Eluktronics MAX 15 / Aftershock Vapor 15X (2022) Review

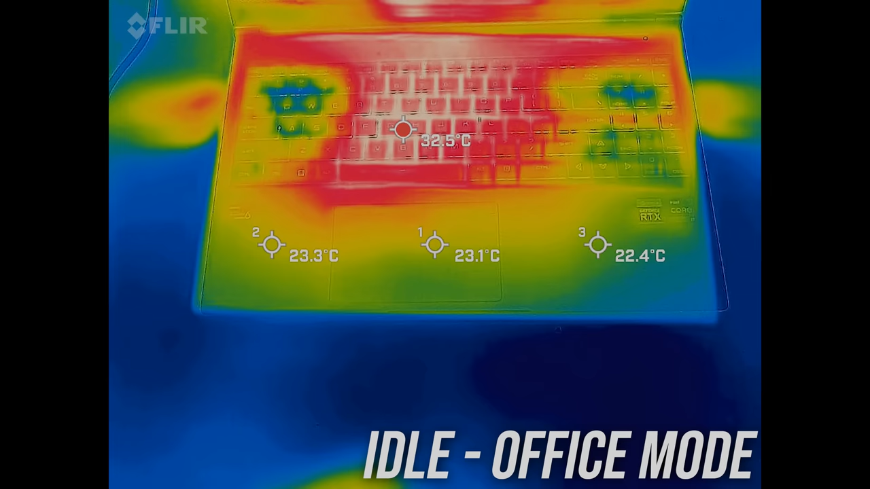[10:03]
Most laptops I test are in the low 30 degree Celsius range on the keyboard at idle, and this is just slightly warmer in the center, but still cool feeling overall.